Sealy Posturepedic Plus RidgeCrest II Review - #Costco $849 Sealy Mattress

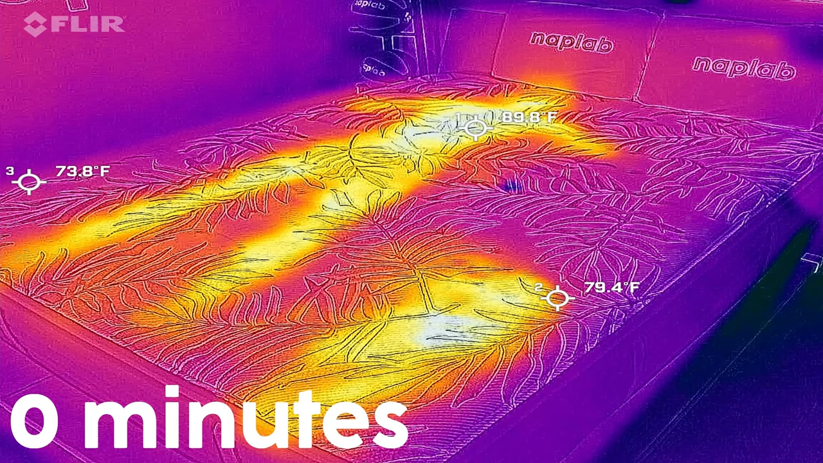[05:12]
While the surface level temperature readings were positive, I believe they look far better than the reality due to our wintertime testing.